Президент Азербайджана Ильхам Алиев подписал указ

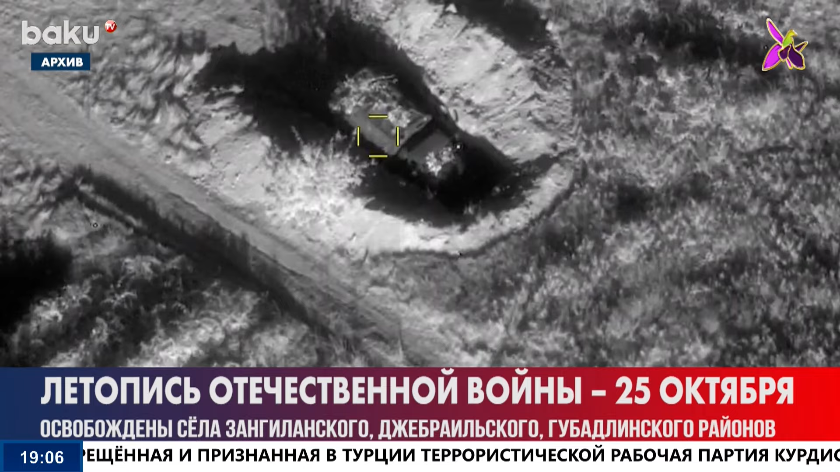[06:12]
Очередная крупная часть резервистов, отправленных из Армении в Карабах, уничтожена.
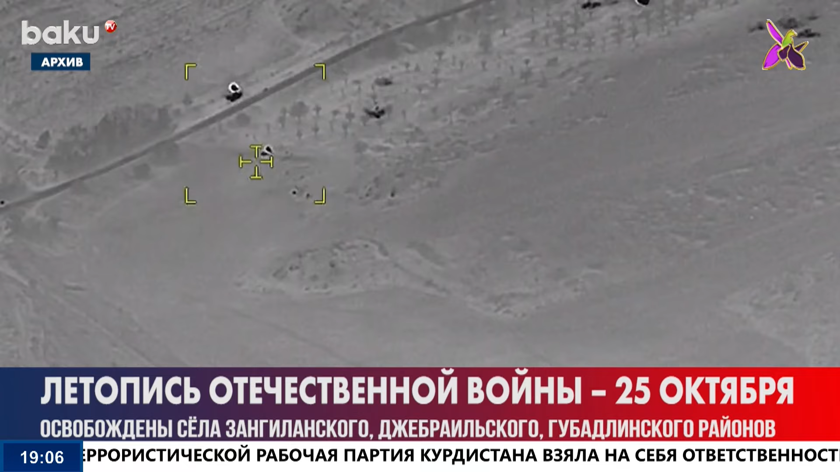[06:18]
Наряду с боевыми действиями продолжается и информационная война.